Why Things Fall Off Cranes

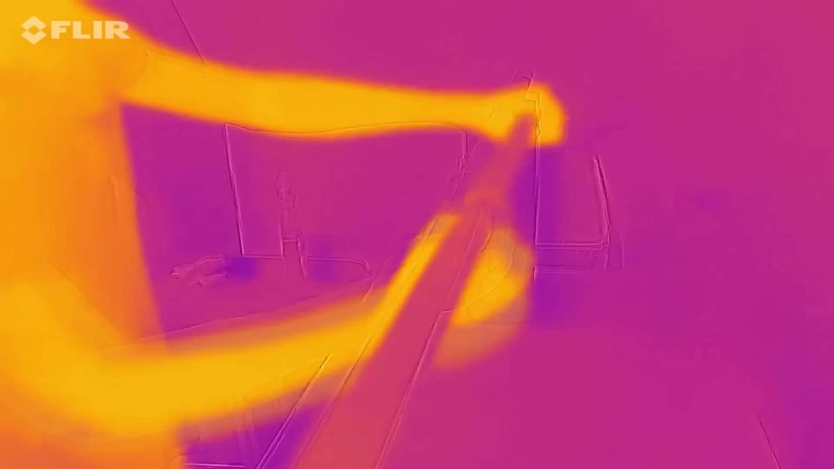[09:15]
Watch what happens on the thermal camera when I pull down on this loop as it slides along the pipe.
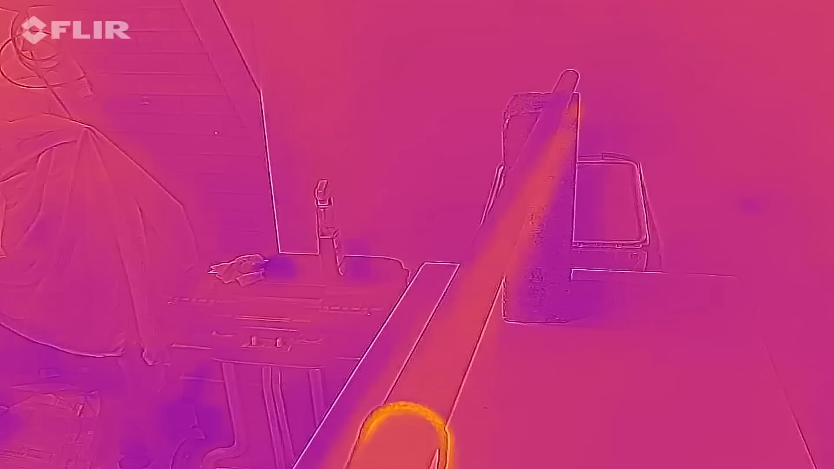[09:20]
Even a small amount of sliding under so much pressure can create enough heat to melt the fibers.